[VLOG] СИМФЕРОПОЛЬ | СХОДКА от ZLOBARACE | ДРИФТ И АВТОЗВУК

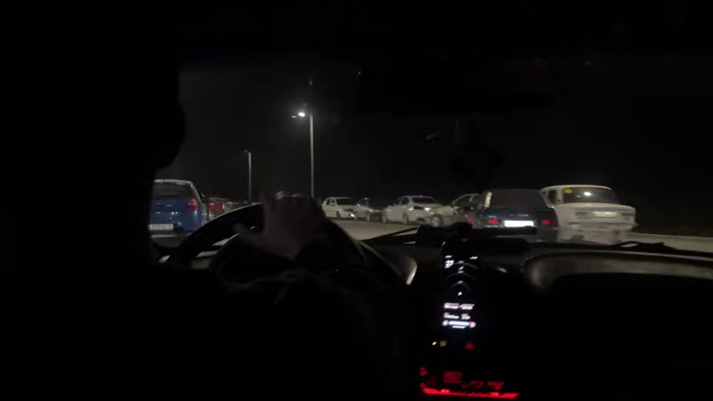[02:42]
Никогда не видел. А вон центр, мотоцикл даже здесь. Блядь, ты все развалил, блядь, Даня, нахуй. Давай, снимай. Да вот ложу так. Да подожди,